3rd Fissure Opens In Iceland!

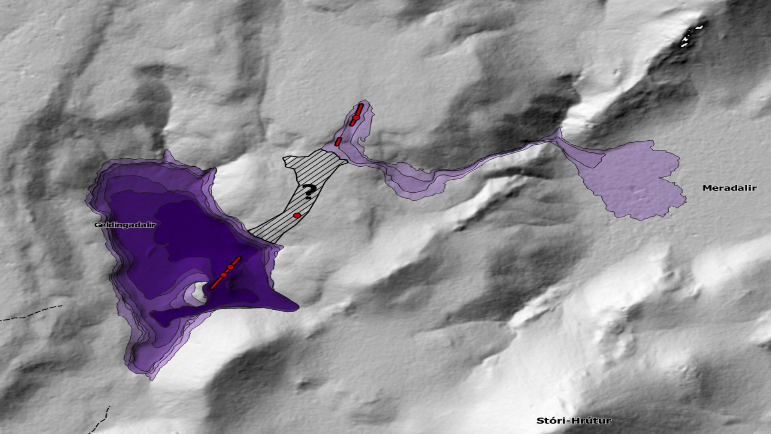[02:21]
with the average depth being at around 30 to 35 meters and reaching all the way up to 50 meters.